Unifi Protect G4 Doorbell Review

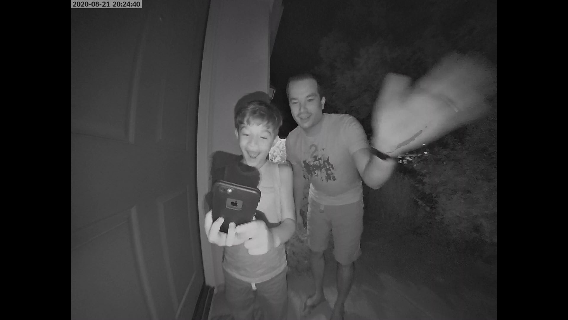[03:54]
And on the first night I had it installed, it caught a minor emergency in my neighborhood.
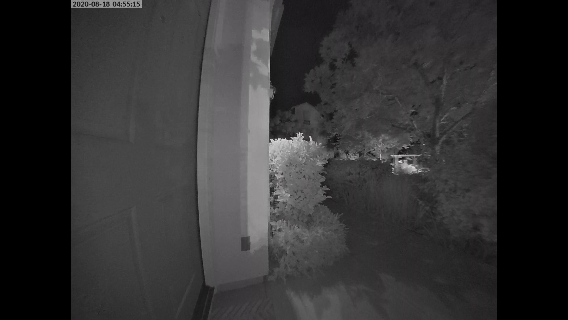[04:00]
A fire truck and an ambulance went by with strobes flashing, but I was impressed that the camera was not blinded by those bright lights. This tells me that you shouldn't have any problems if there's a light source, such as a street light or porch light that's in the camera's view. Even direct sunlight doesn't seem to cause any problems.